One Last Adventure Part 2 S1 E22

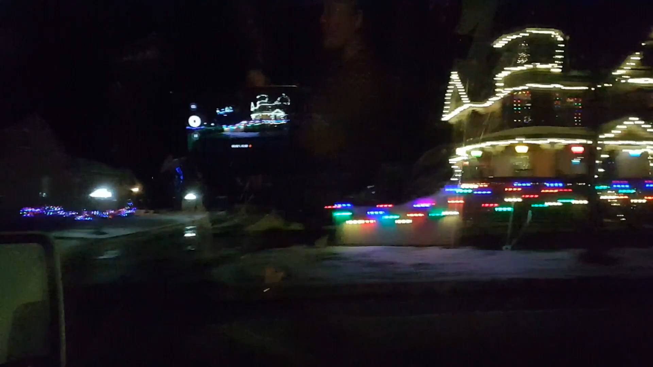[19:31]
Those are like the traditional lights, the big ones. Yeah, it's pretty.
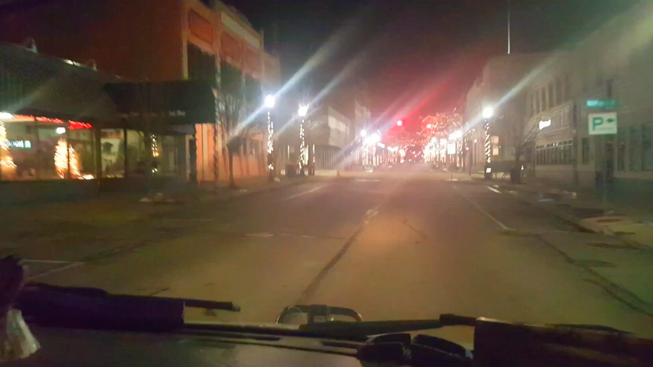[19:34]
There's a Lucy Ball, Lucy Desi Gift Museum, or Gift Shop and Museum.
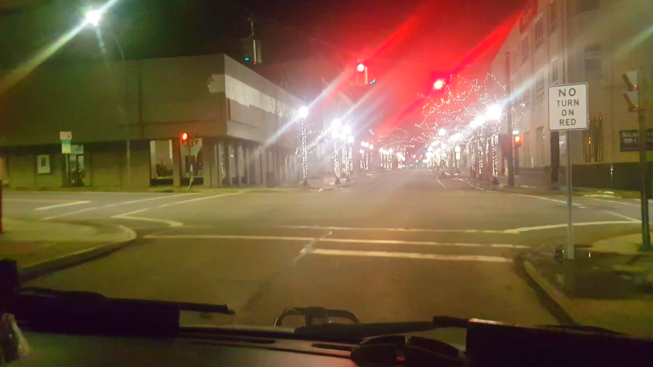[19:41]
Lucy Desi Gift Museum. Museum of Gifts. I'll show it over there. Look at that. We're famous for something.